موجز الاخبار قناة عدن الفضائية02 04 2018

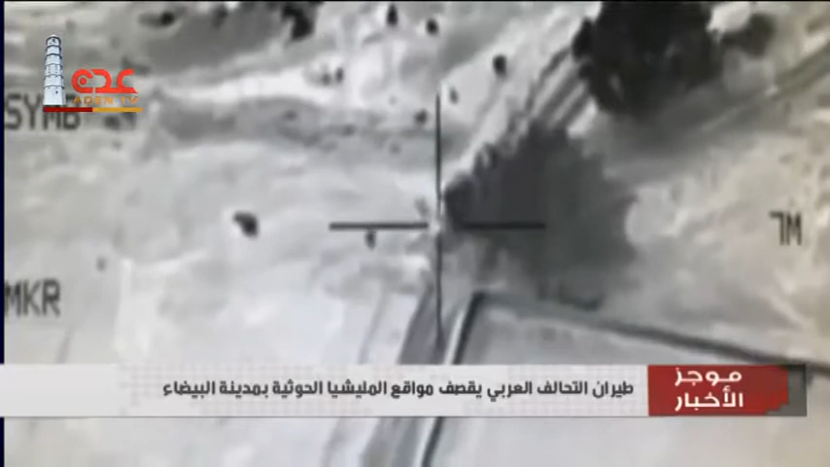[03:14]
مواقع وتجمعات الميليشيات الانقلابية في معسكر الأمن المركزي المجاور للمجمع الحكومي بمدينة البيضاء وضف المصدر أن طيران التحالف دمر طقما تابعا للميليشيات الحوثية في مفرق الوهبية باتجاه منطقة قانية وسقوط من كانوا على متنه بين قتل وجريح